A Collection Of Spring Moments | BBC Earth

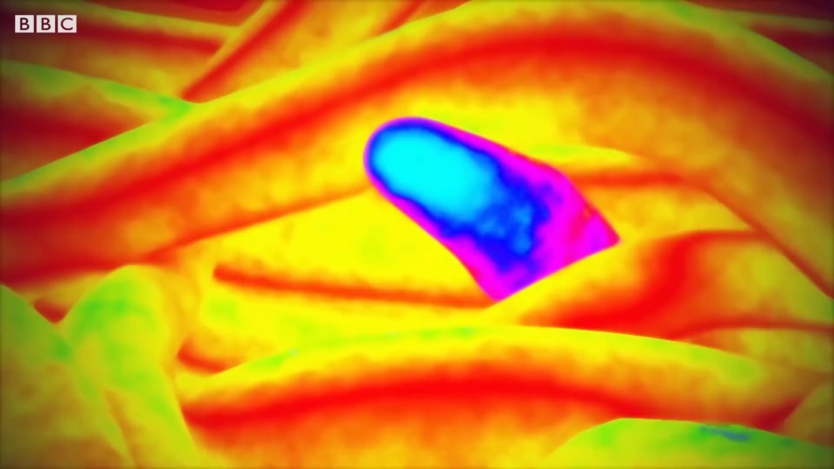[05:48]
Their relative temperatures show what's going on.
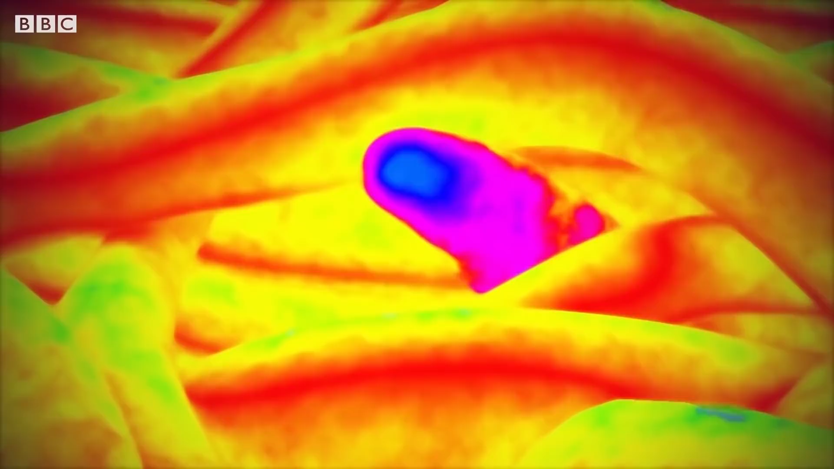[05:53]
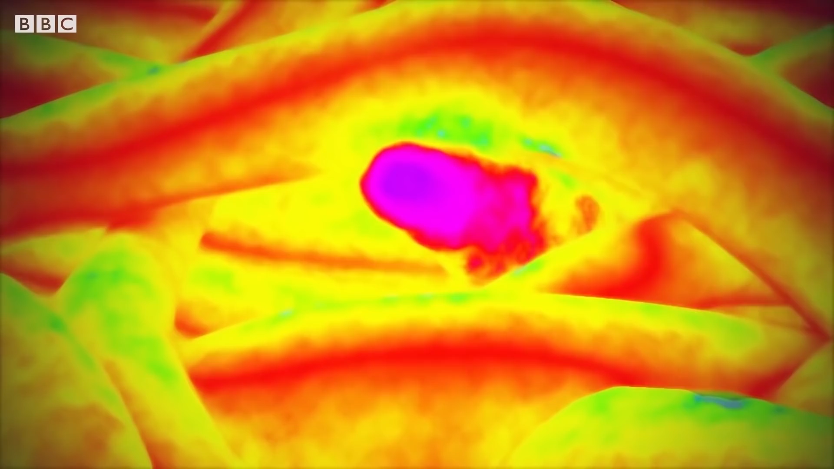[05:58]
His cool body, showing us blue, is quickly warming as it absorbs heat from the other males.